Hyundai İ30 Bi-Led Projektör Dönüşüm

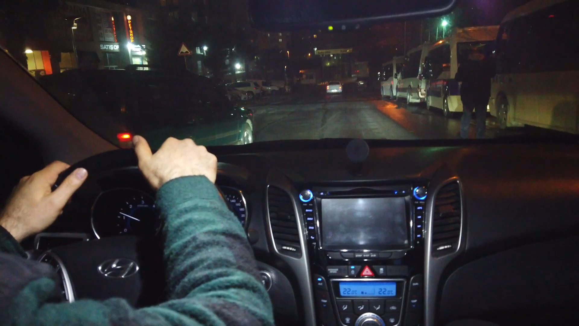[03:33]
Islak bir zemindeyiz. Aydınlık bir ortamdayız. Buna rağmen yolumuzu rahatlıkla görüyoruz. Şimdi ben samimi fikrim şunu söyleyeyim. Aşağı yukarı 5 yıl, 6 yıldır bu hemen sol gelecek abi bu arada. Oradan dönmemiz yani bugüne lazım. Bugüne kadar aydınlatma var. Onu yaptık, bunu yaptık.
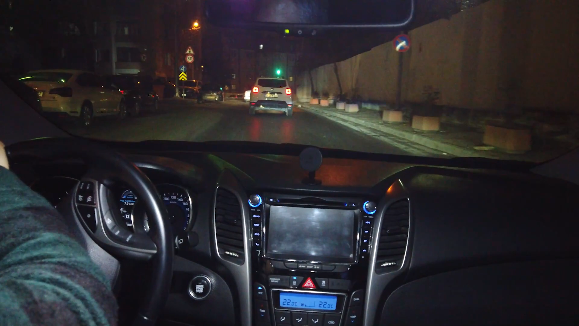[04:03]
Son ne varsa her şeyi denedik. Sol. Ama bugünkü gibi bir aydınlatmayı daha önce hiç görmedim. Ford Kuga, Subaru. Tabii canım onlar da orijinal yani aydınlatma sistemleri var. Vallahi. Bundan sonra da geceleri keyifle gezeceğiz.
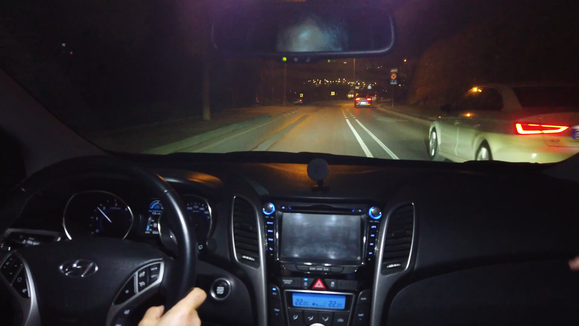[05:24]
Evet. Benim keyif arabam. Yani zaten uzun yolda bu aydınlatma size şeyi veriyor. Önde giden aracın arkadan bir lüks bir şey geliyor. Veriyor ve zaten yolunuzu açıyor.
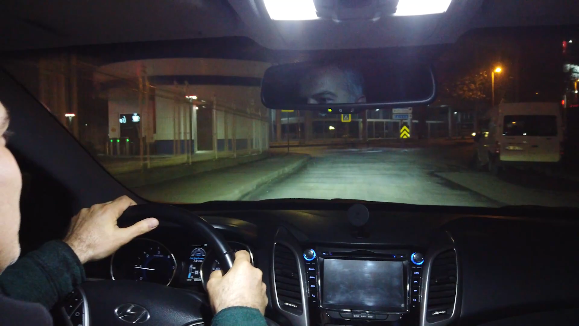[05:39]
Üst sınıf araba geliyor. O başlıyor şuna zaten. Yol verin. Bir ufak rahatsızlanmalar başlıyor.
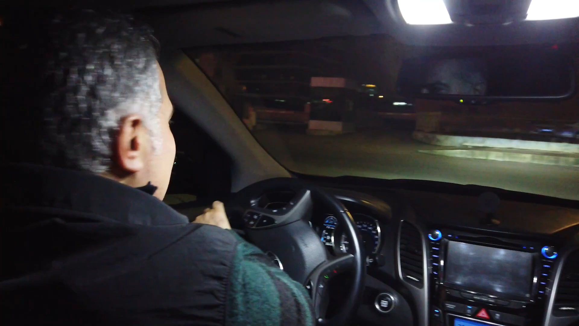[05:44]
Evet. Ben şuna bir yol vereyim de. Zaten o olduğu için çok fazla... Ya şunu söyleyeyim bakın. Şu an İstanbul'da tamam gece ama aydınlık bir gece. Yani her taraf sokak lambalar. Ben bu ışıkta bunu alabiliyorsam ki eski benim Zenon farlarda samimi söyleyeyim. Arabanın önüne geçtiğin zaman farın ışığını görüyordunuz ama yolda hiçbir şey görmüyordunuz.
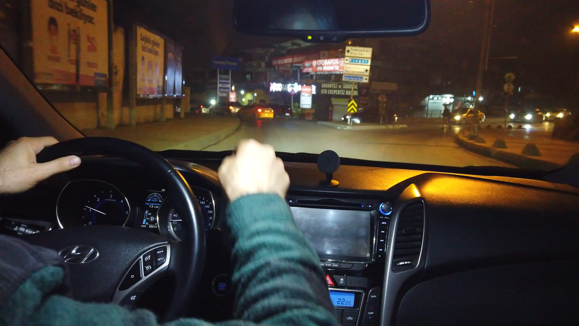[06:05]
Ki bunu gecenin karanlığında kullandığınız zaman gündüz gibi gezeceğiz. Belli oldu.